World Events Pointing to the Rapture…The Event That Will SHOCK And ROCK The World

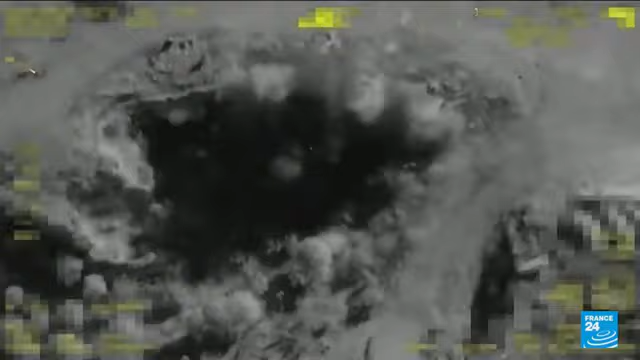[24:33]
shows what it said were Kurdish militant targets in Syria being destroyed one after another.